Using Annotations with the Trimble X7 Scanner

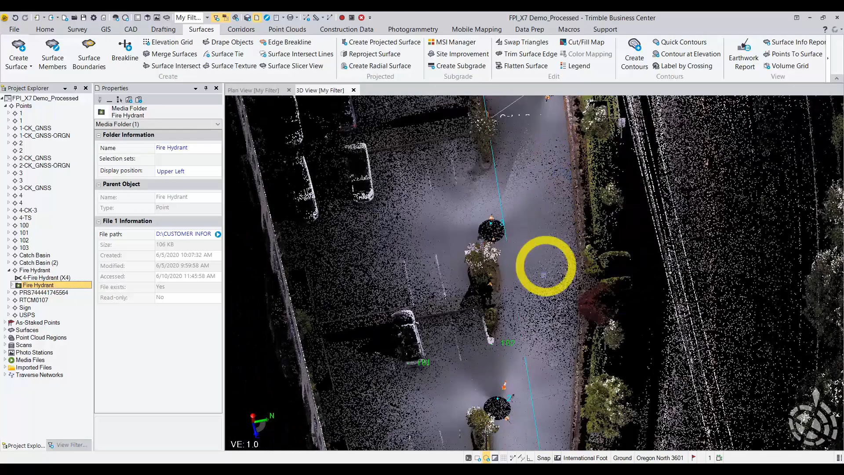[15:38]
My curiosity is how accurate these annotations are.
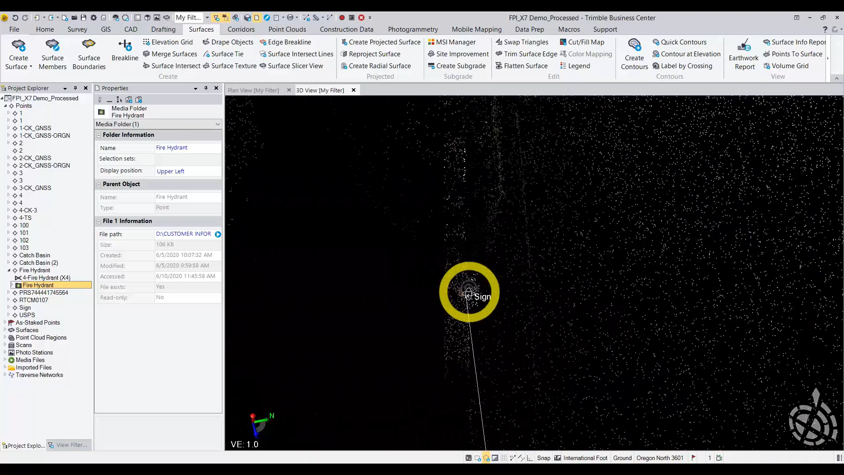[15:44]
And looking at a 3D view, it looks pretty accurate.
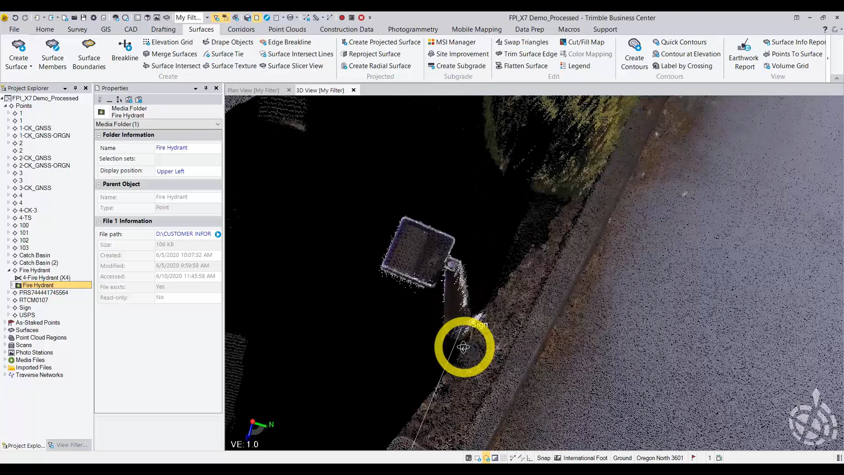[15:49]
I was aiming for the center of that sign.
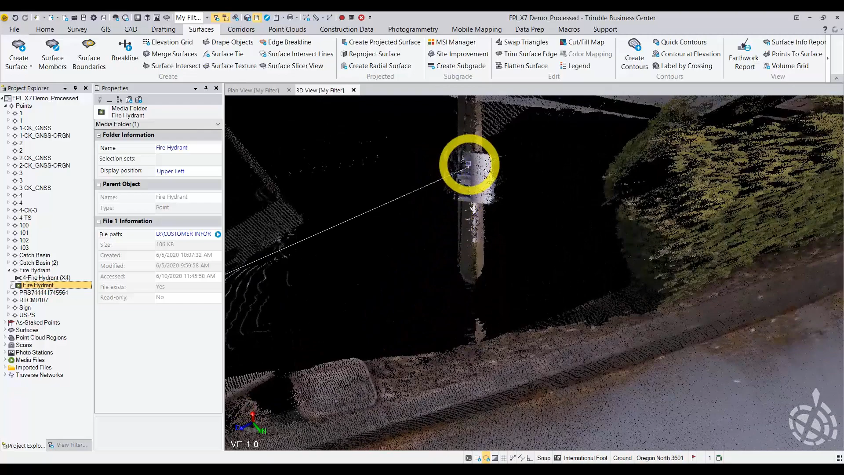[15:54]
Or it may have not been the center. Maybe I was looking for a center of a letter or something. But it's right on that surface.
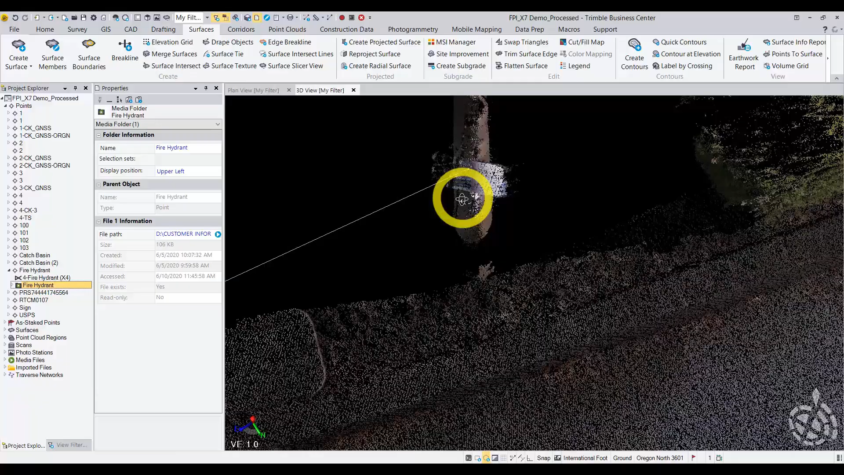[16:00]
So it did a pretty good job.
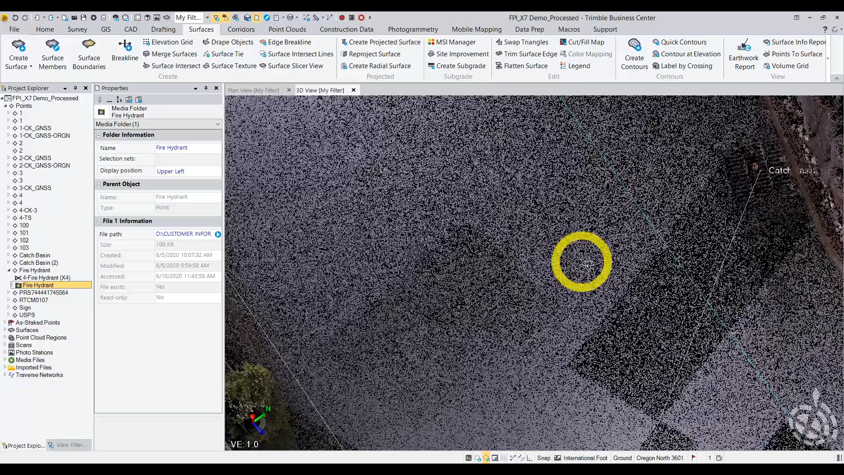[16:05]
And then on this catch basin here, I wanted to see vertically. Because essentially I selected the center of what I thought was that catch basin inside perspective. And what I did is I created a surface of just this catch basin. And I did a point to surface inverse result. Let me pull that up.
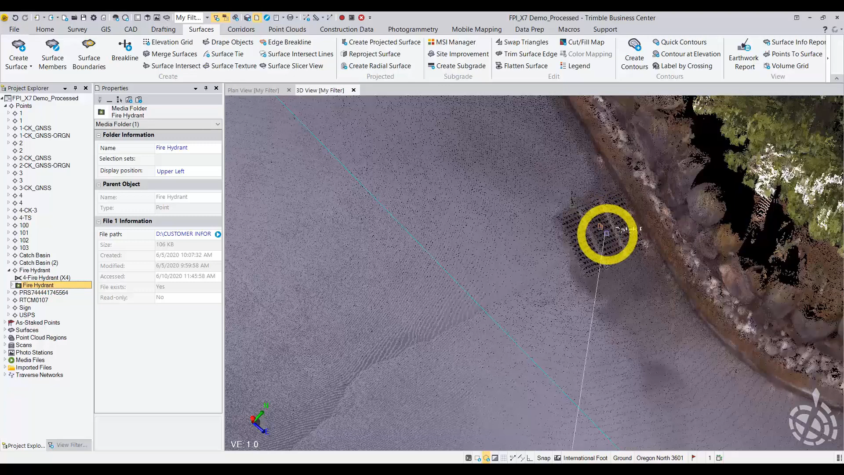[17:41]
You know, that that's our measurement point. So I'm pretty, pretty pleased with the results.
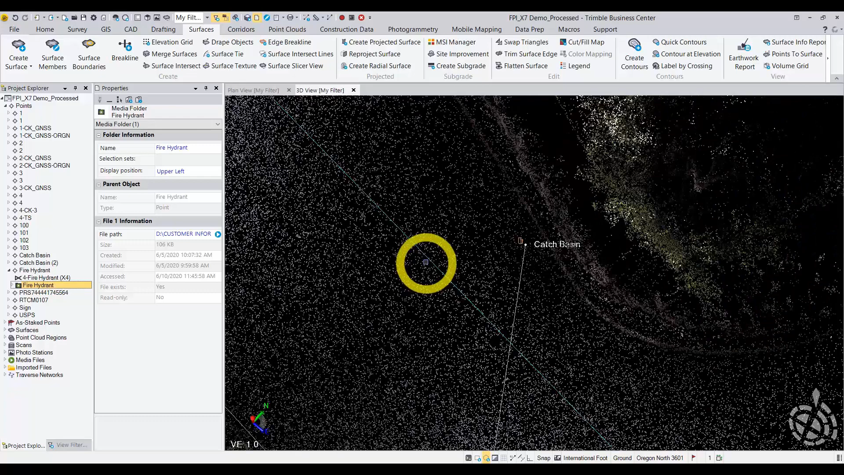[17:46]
I think you can do quite a bit with these and they're super easy to do.
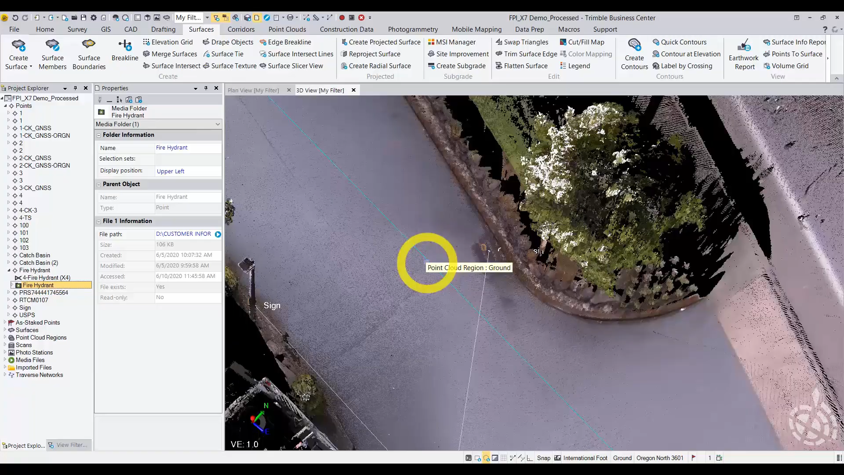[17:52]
And to me, they seem relatively or they seem actually really accurate. The one thing I'm that's a little bit difficult. If I have something small or dimensional, it's hard to select an exact point.